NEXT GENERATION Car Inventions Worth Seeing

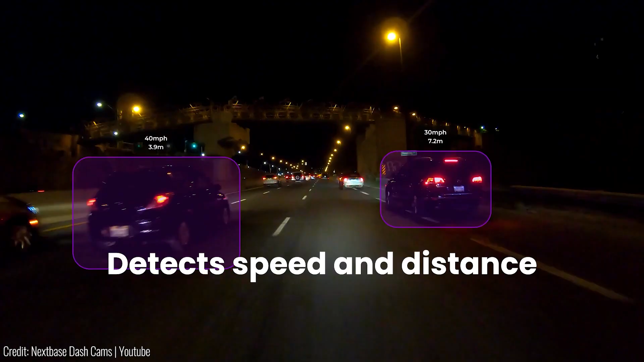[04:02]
With a three-camera system, it captures front-view video up to 4K resolution, along with HD cabin view and rear-view cameras.